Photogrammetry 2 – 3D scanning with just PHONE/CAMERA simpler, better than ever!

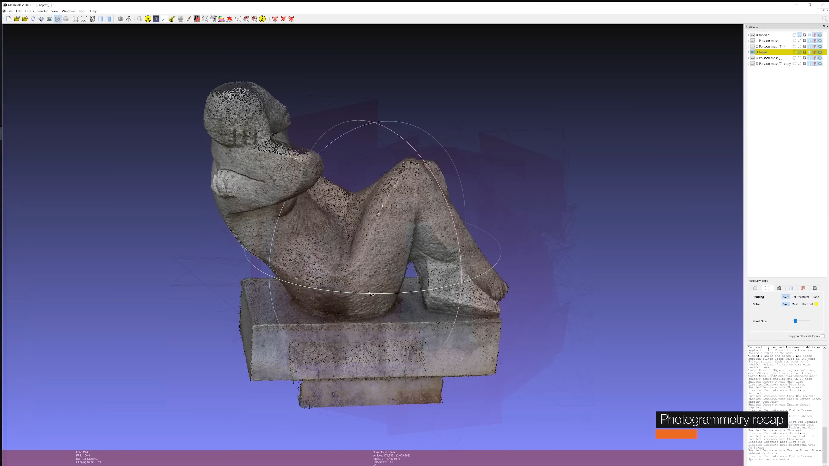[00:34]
estimate the camera positions and creates a point cloud bunch of 3d points that resemble the object
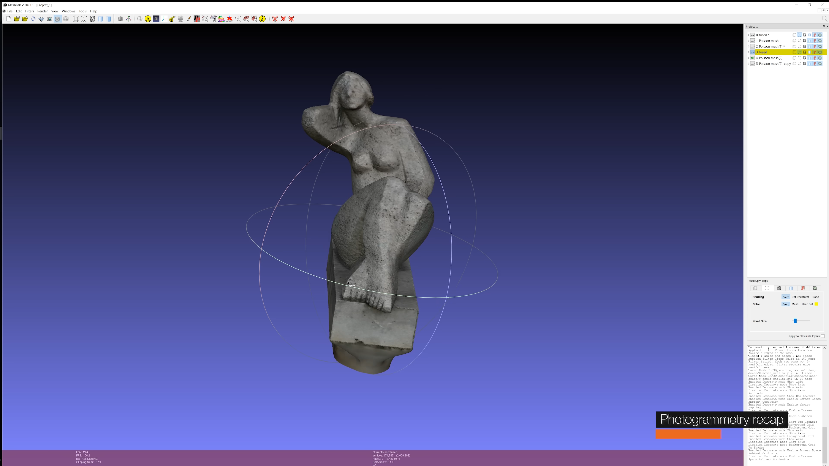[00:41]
to get a printable mesh you have to triangulate the 3d points in the end we clean
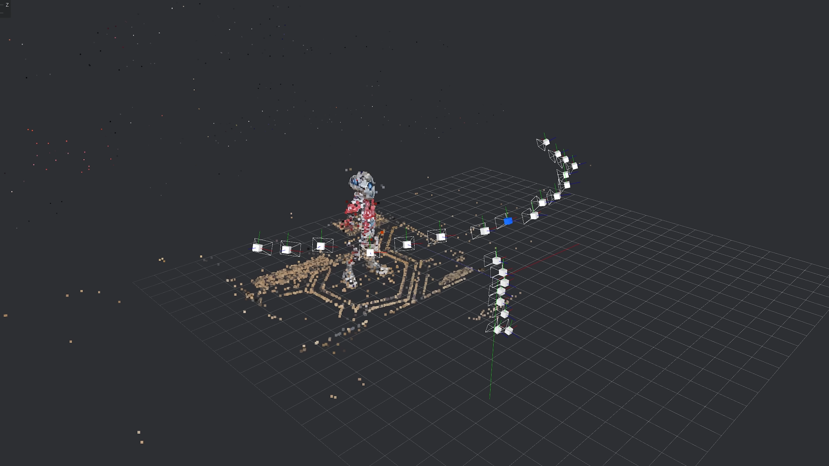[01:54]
the preview is displayed and you can decide which part
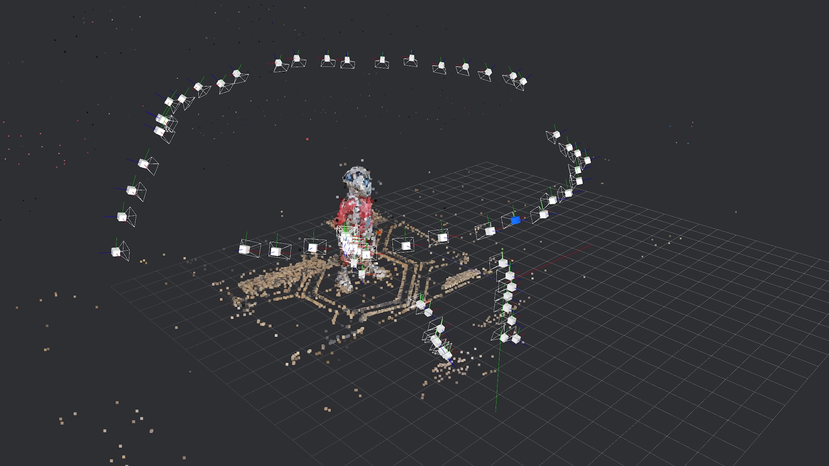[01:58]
of the model needs more detail you don't take more pictures and the whole